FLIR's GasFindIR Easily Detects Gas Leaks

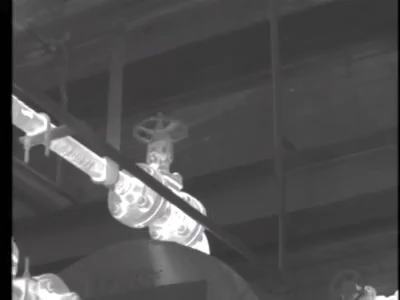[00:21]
With the Gas Finder, leaks appear on screen as black smoke.
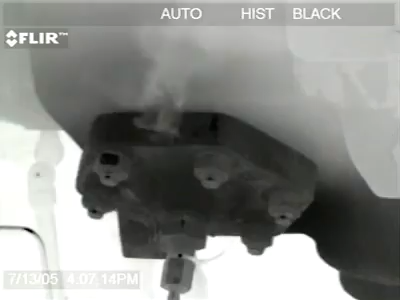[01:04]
You can see it very clearly coming out of here,
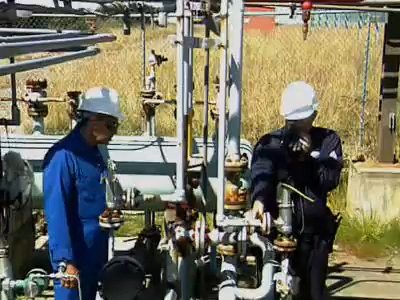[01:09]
this little weep hole.
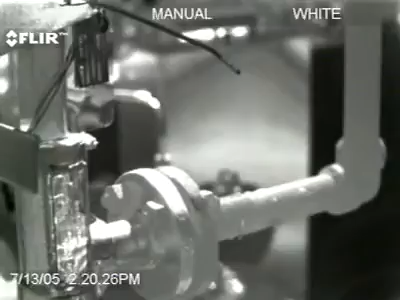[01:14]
So that's telling me that that PSV didn't see properly.
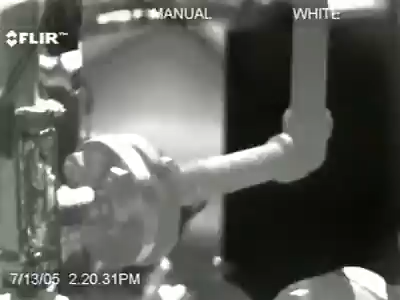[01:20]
You can really see it clearly looking through this viewfinder here. It's coming out black. It's a significant advantage over previous monitoring technologies.
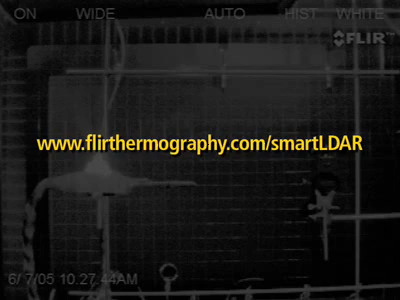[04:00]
FLIR Systems, the global leader in infrared cameras.